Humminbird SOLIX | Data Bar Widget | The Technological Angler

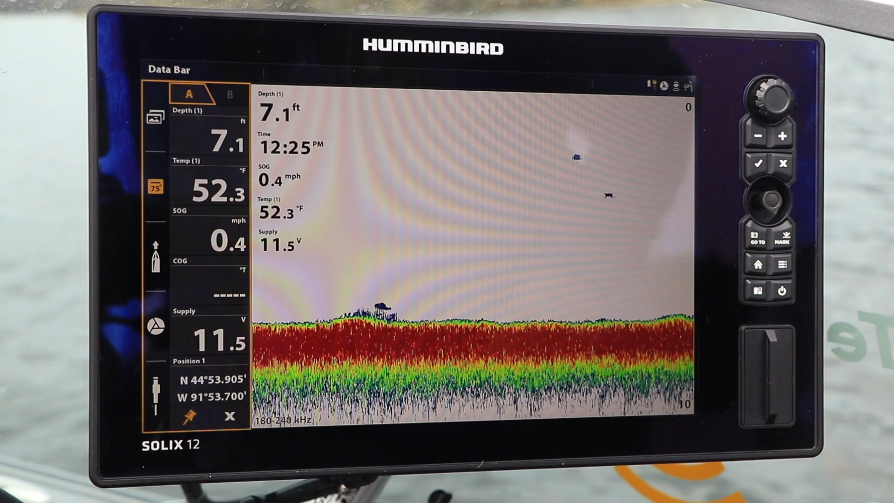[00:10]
On screen: depth 7.1 ft, water 52.3°F, speed 0.4 mph
The Data Bar widget can be accessed and customized using either the touchscreen or the keypad.
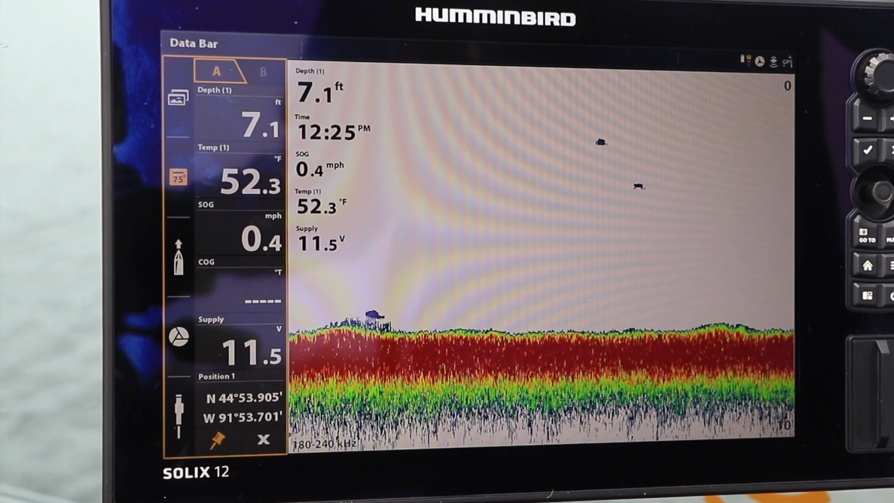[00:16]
On screen: depth 7.1 ft, water 52.3°F, speed 0.4 mph
To open the Data Bar widget,
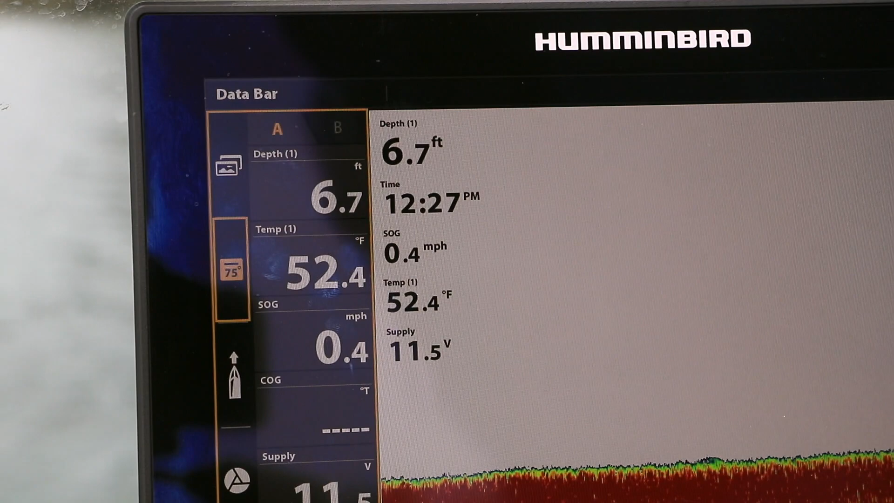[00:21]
On screen: depth 6.7 ft, water 52.4°F, speed 0.4 mph
tap the Digital Data icon found near the top of the Solix sidebar. By tapping the A and B menu tabs at the top of the Data Bar widget,
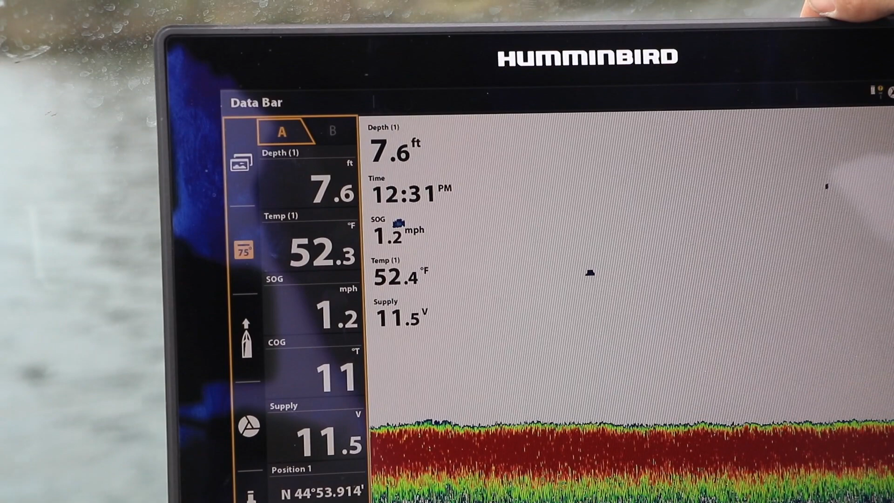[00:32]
On screen: depth 7.6 ft, speed 1.2 mph
you can access up to 12 windows for the display of digital data. It's easy to customize any of the windows within the Data Bar to display any sort of digital data you might like.
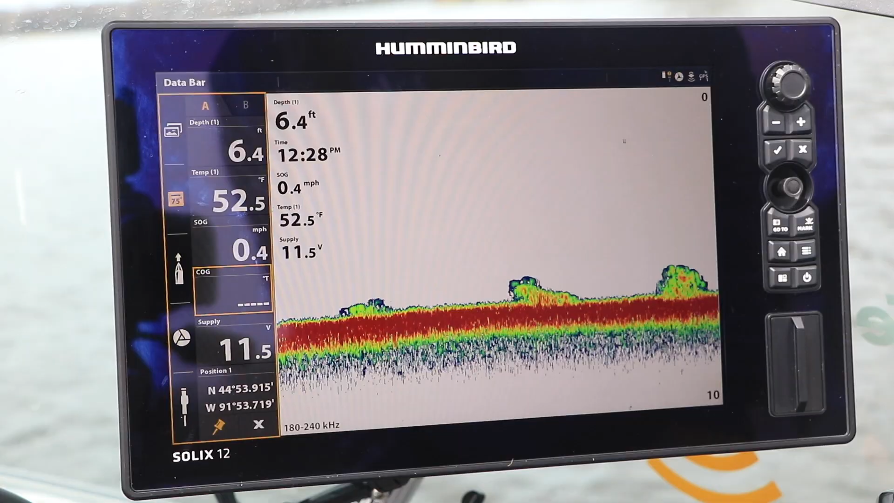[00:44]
On screen: depth 6.4 ft, water 52.5°F, speed 0.4 mph
Press and hold any one of the 12 windows
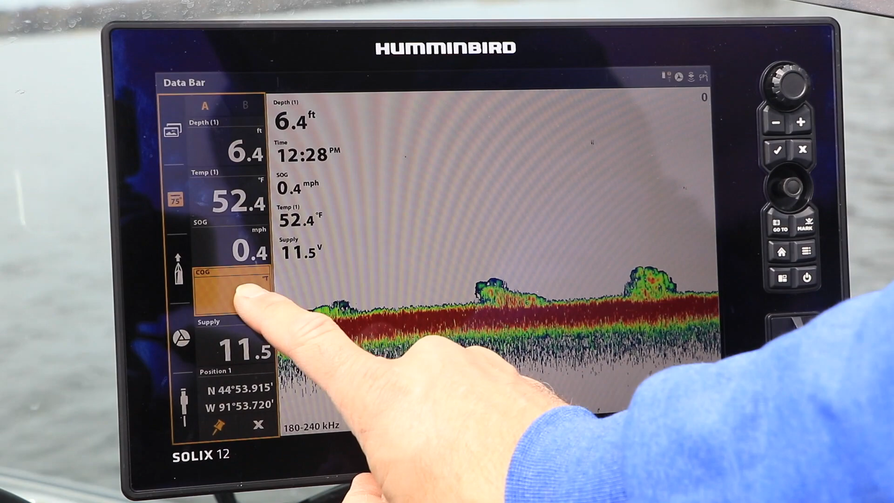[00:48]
On screen: depth 6.4 ft, water 52.4°F, speed 0.4 mph
to customize the digital data displayed within that window.
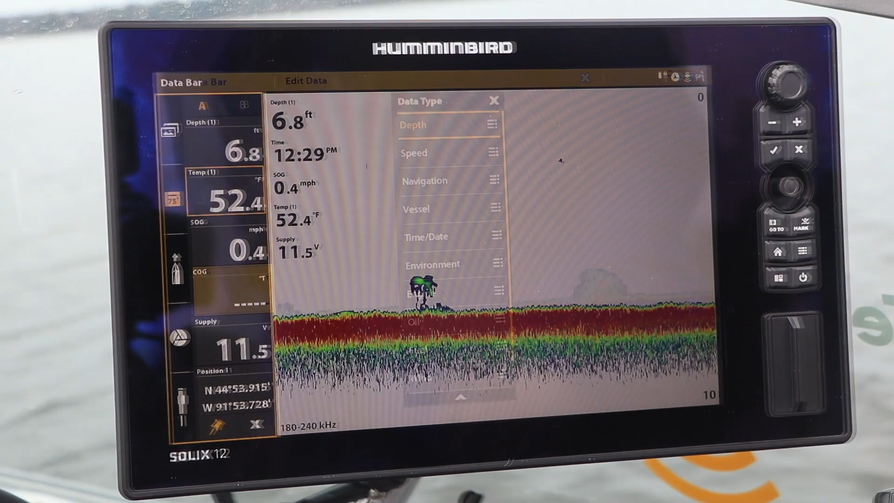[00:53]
On screen: depth 6.8 ft, water 52.4°F, speed 0.4 mph
You may also select a Data Bar window to customize by using the joystick from the keypad.
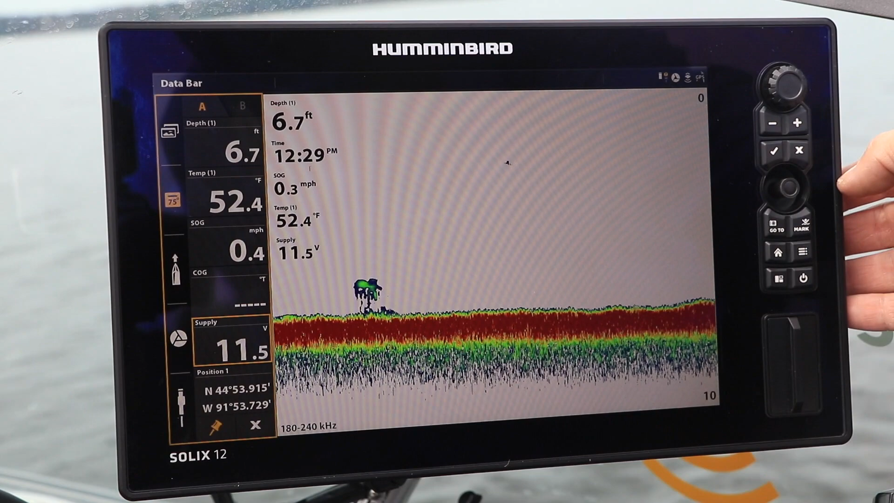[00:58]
On screen: depth 6.7 ft, water 52.4°F
Then, press and hold the Enter or Checkmark key to call up the Data Type submenu.
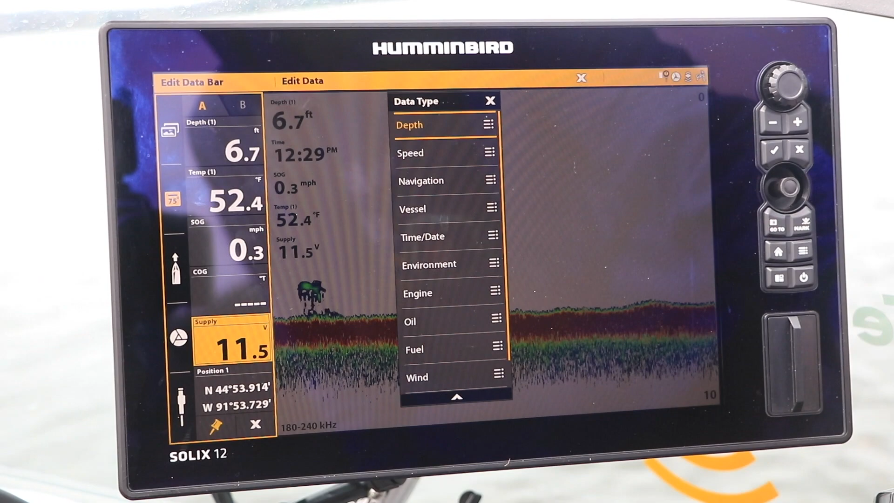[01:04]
On screen: depth 6.7 ft, water 52.4°F, speed 0.3 mph
The Data Type submenu provides access
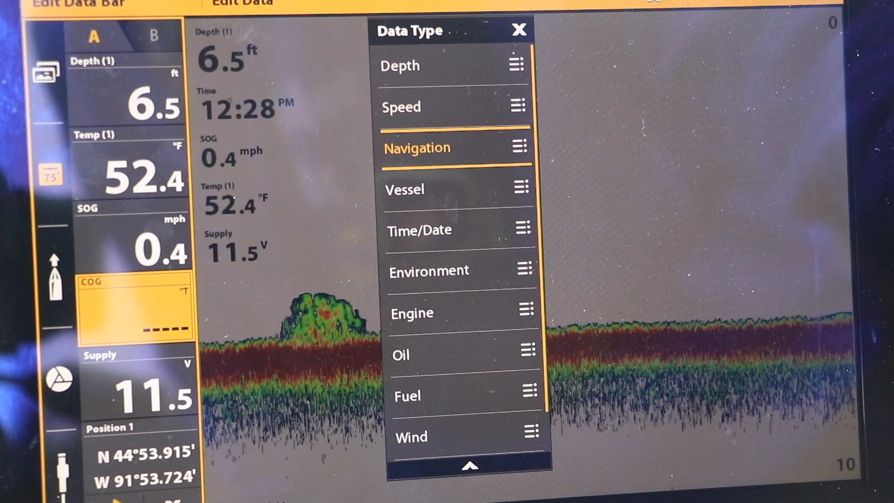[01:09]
On screen: depth 6.5 ft, water 52.4°F, speed 0.4 mph
to all of the digital data that can be displayed in each of the Data Bar windows.
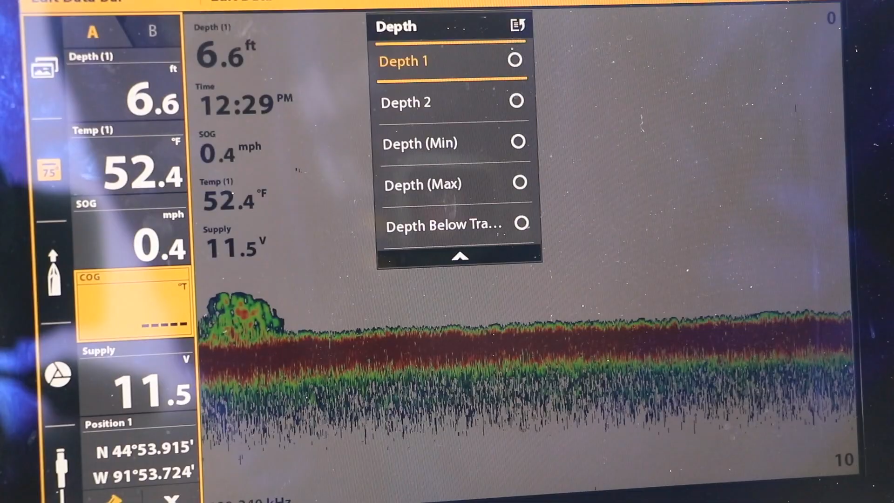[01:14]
On screen: depth 6.6 ft, water 52.4°F, speed 0.4 mph
Once you're done using the Data Bar, it's easy to remove it from the Solix display using either the touchscreen or the keypad.
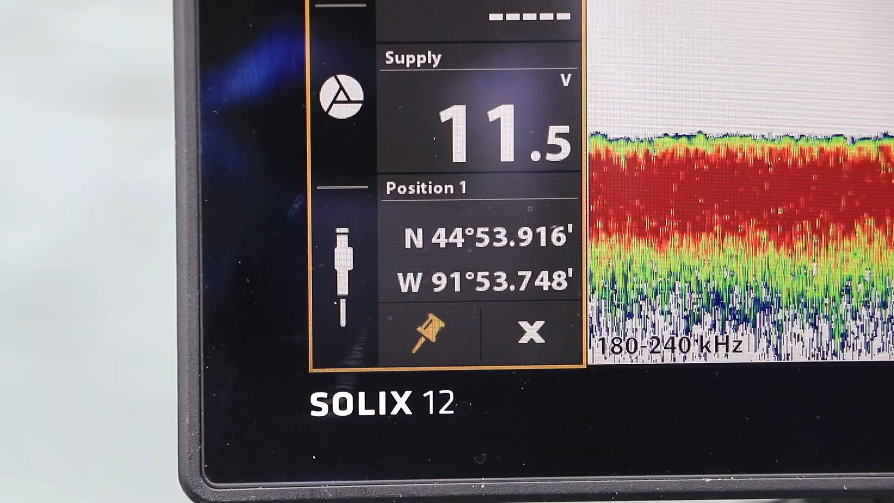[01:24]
Tap the X icon at the bottom of the Data Bar widget to remove it from the Solix display.
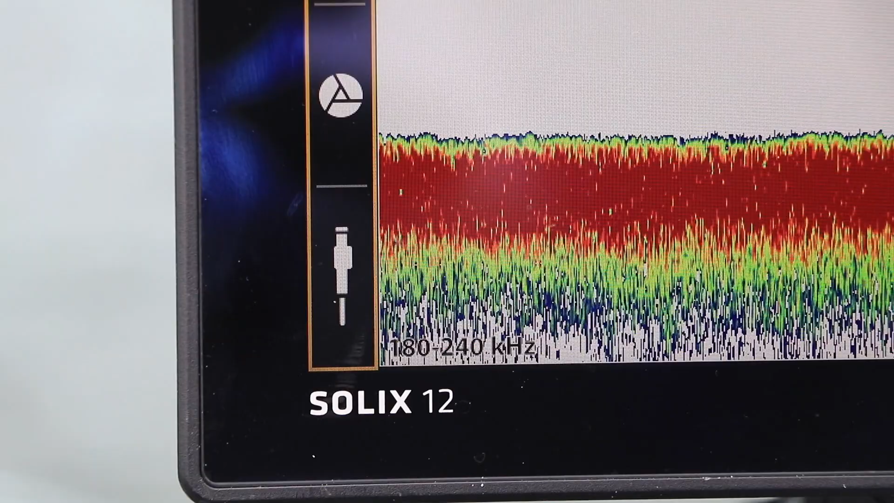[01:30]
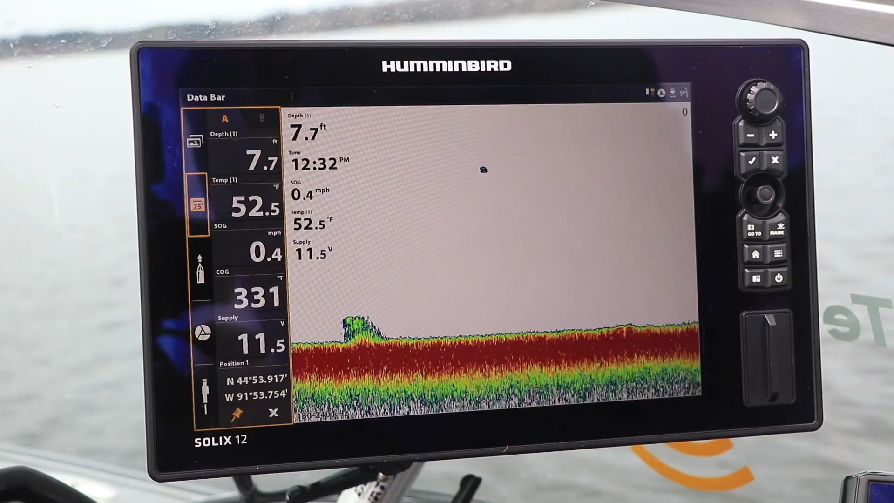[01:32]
On screen: depth 7.7 ft, water 52.5°F, speed 0.4 mph
Or, select the X icon using the joystick, and then press the Enter or Checkmark key to close the Data Bar widget. The Data Bar widget.